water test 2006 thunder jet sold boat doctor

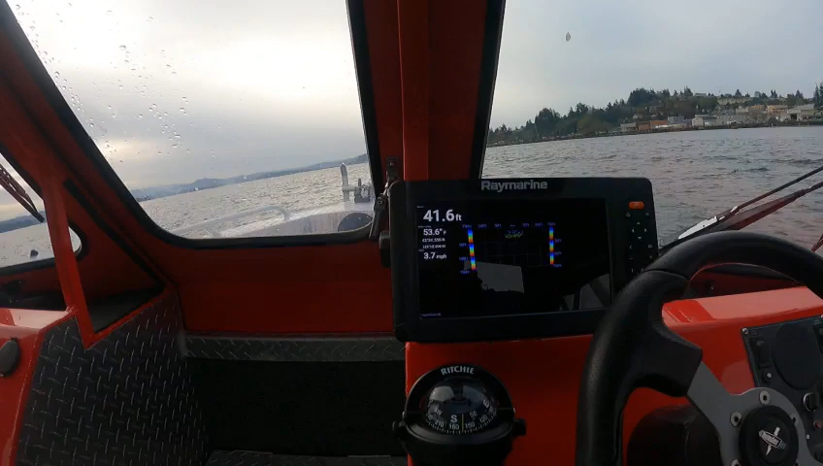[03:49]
On screen: depth 41.6 ft, water 53.6°F, speed 3.7 mph
and there here's your real vision and you can go change your angles zoom
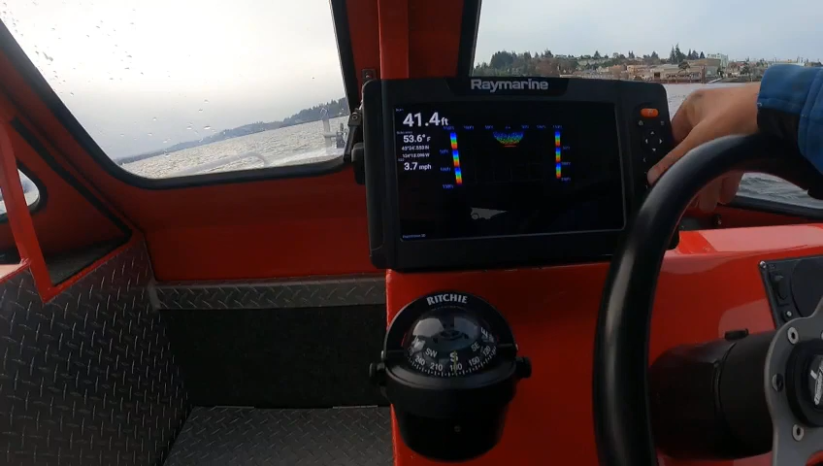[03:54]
On screen: depth 41.4 ft, water 53.6°F, speed 3.7 mph
in and out change angles here up down and then if you're into
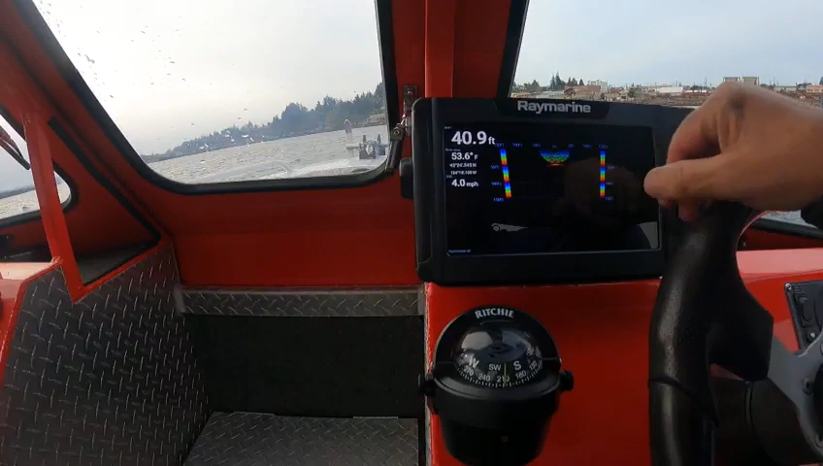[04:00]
On screen: depth 40.9 ft, water 53.6°F, speed 4.0 mph
this one and you want to find your sonar you just have to hit the menu button then scroll up and
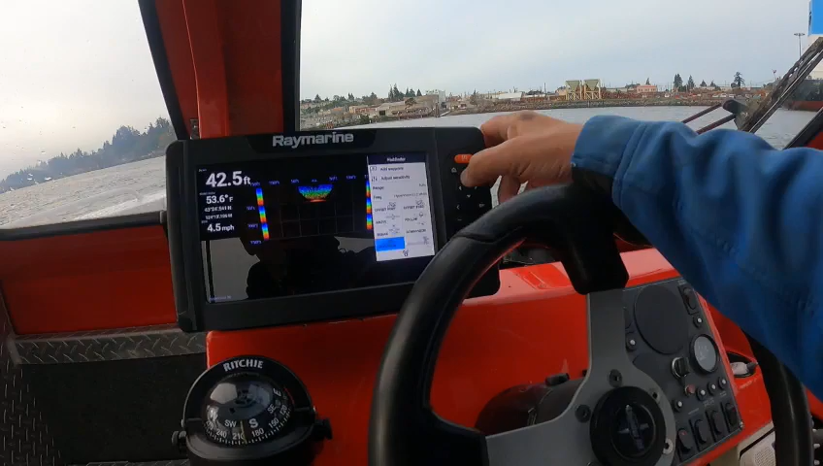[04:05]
On screen: depth 42.5 ft, water 53.6°F, speed 4.5 mph
then go like this oh i want to go to the sonar and then hit okay
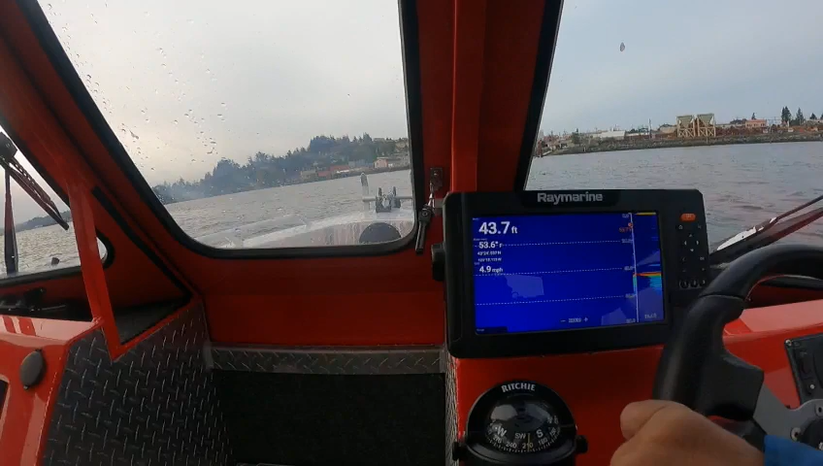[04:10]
On screen: depth 43.7 ft, water 53.6°F, speed 4.9 mph
now bring it into the sonar mode same thing if you want your side vision down vision like
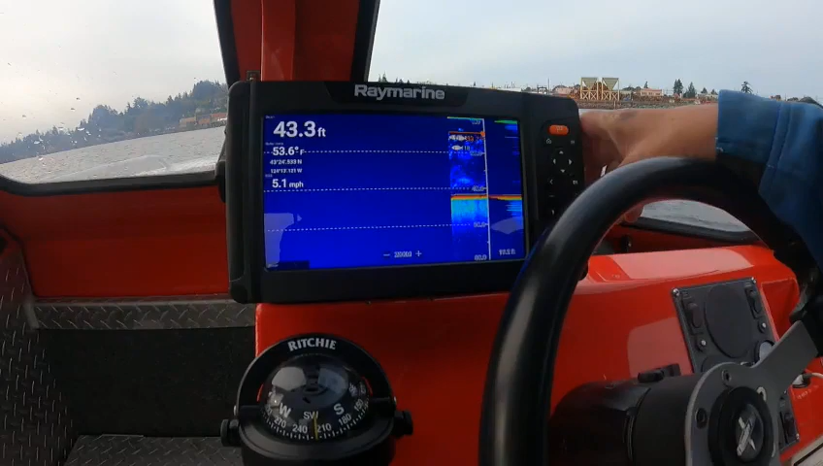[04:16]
On screen: depth 43.3 ft, water 53.6°F, speed 5.1 mph
say uh you just go into here you go into here you go in here up one over
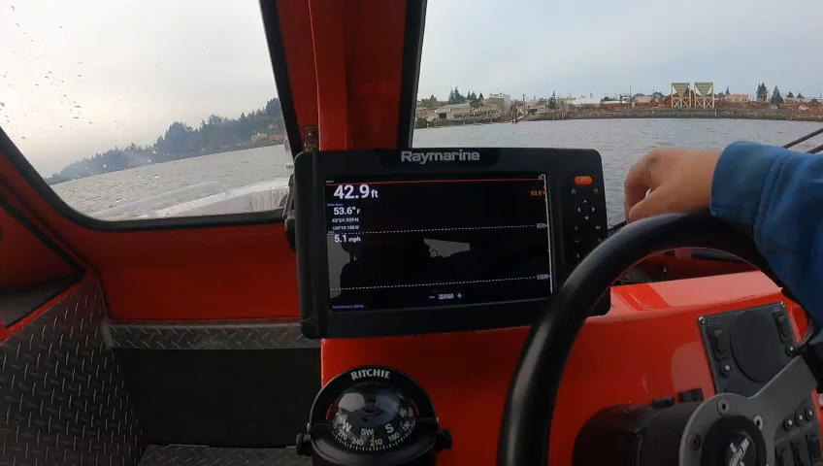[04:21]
On screen: depth 42.9 ft, water 53.6°F, speed 5.1 mph
and then you're going to get your down vision right here and that's your vhf coming in clear and
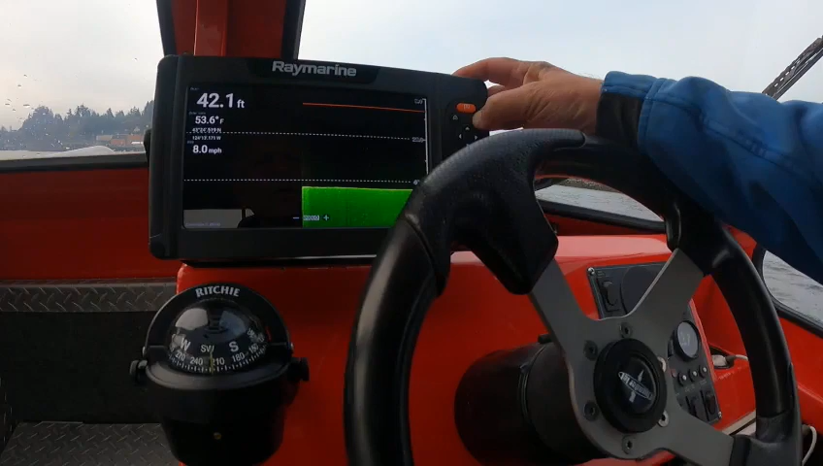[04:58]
On screen: depth 42.1 ft, water 53.6°F, speed 8.0 mph
go here then you go down go up to sonar okay uh you can get
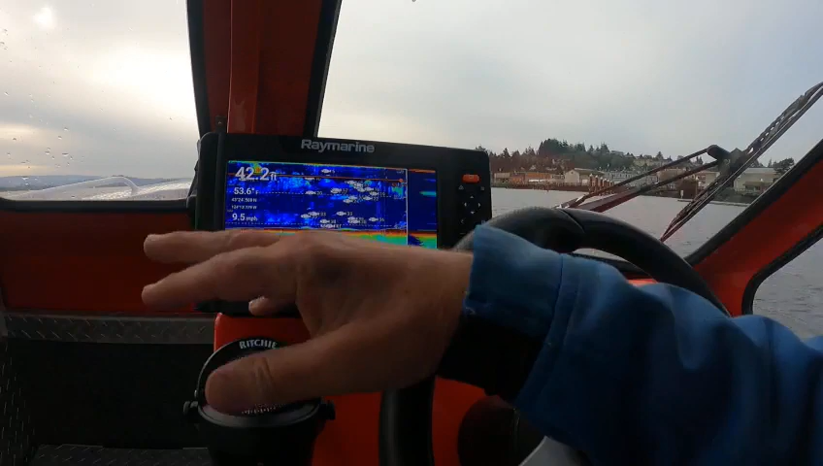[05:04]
On screen: water 53.6°F, speed 9.5 mph
rid of these fish symbols and all that if you want and you've got different combos you can go into right
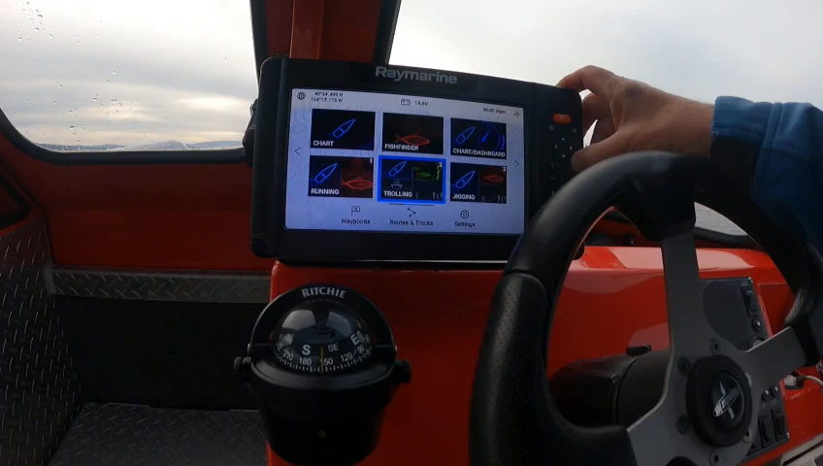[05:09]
here hit okay and you're down vision side vision and your uh
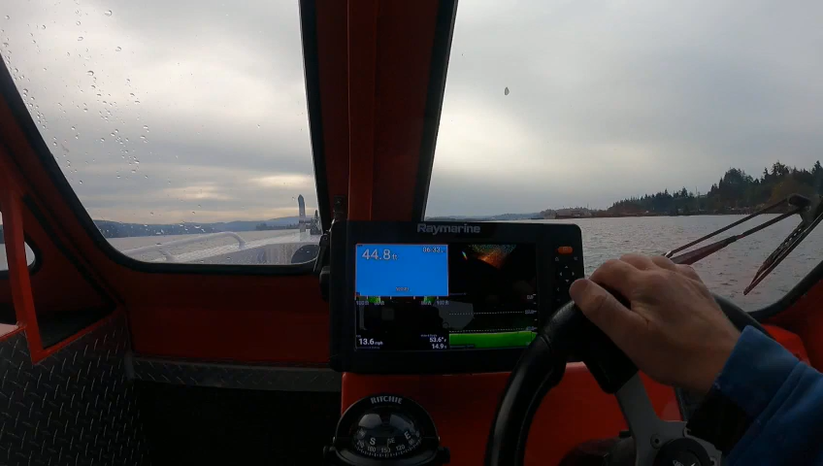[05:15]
On screen: depth 44.8 ft
real real vision normally have slower speeds
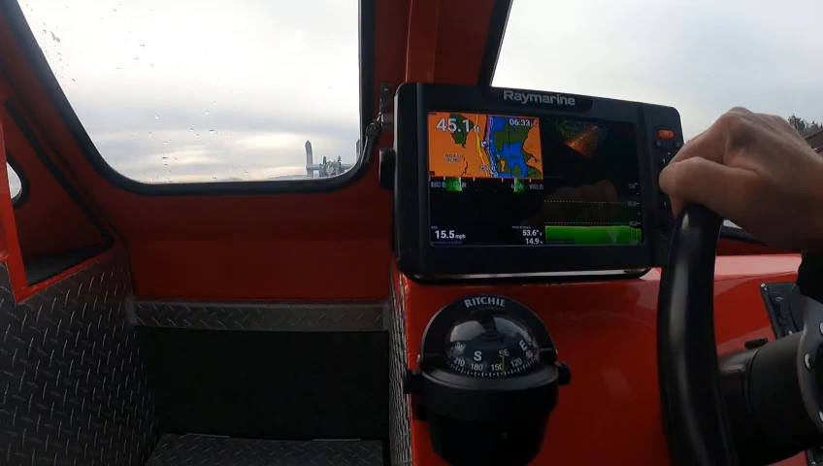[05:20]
On screen: speed 15.5 mph
and then you have these anything in the orange pertains to the menu here so if
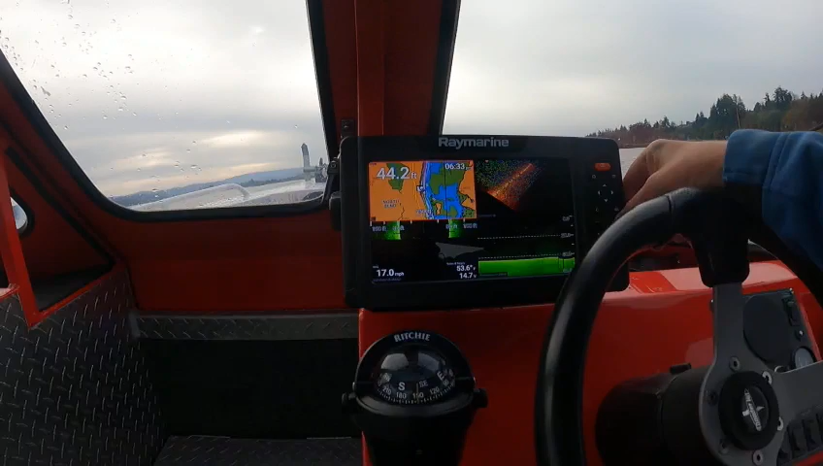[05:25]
On screen: speed 17.0 mph
i hit the plus notice how that gps is in my hand now notice that's going backwards
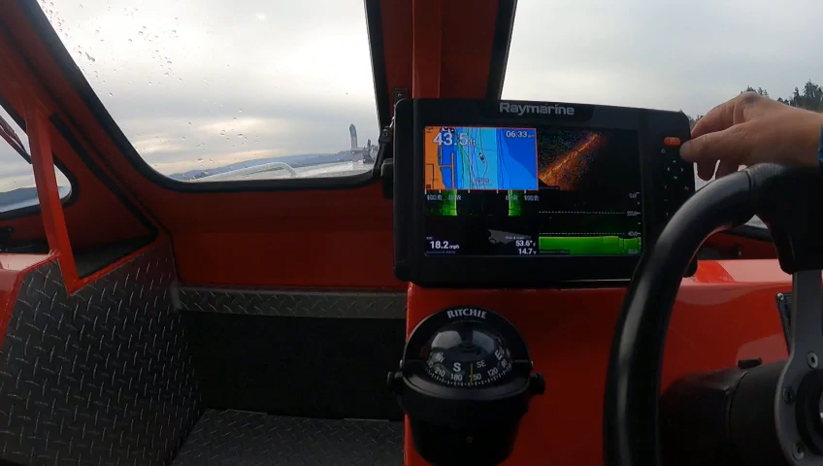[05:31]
On screen: speed 18.2 mph
so i'm going to get here and then i'm going to go down to settings right there hit okay